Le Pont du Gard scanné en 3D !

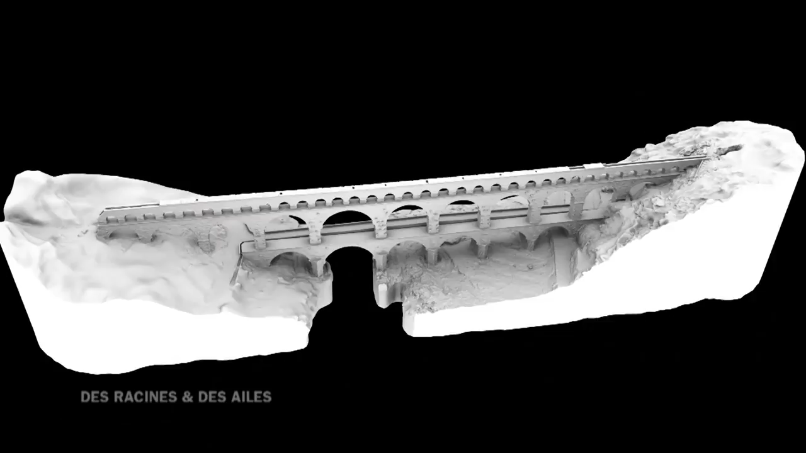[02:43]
Chaque détail, chaque marque gravée dans la pierre, apparaissent.
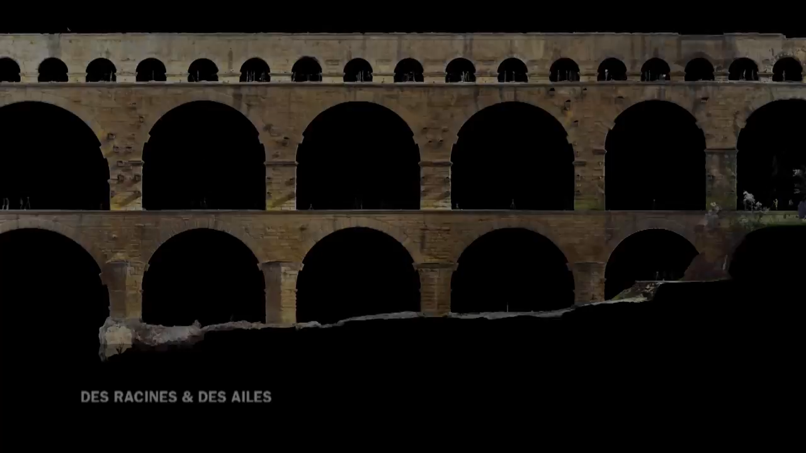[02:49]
C'est une grande première.
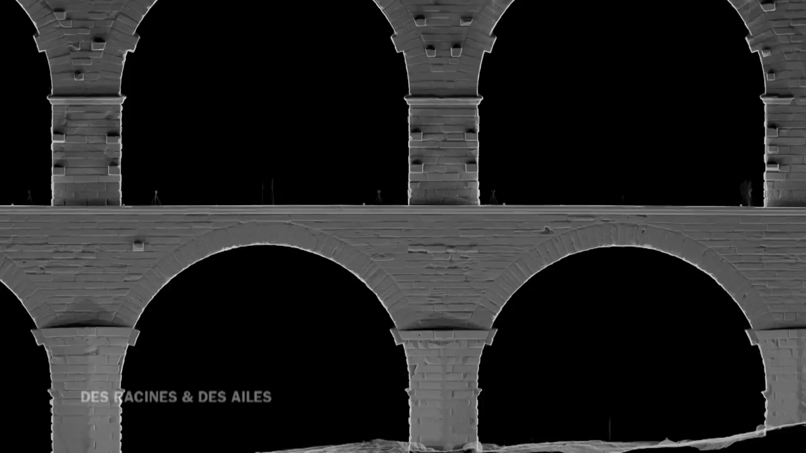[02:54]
Je découvre des éléments et des parties maçonnées que je ne connaissais pas du tout parce qu'elles sont inaccessibles.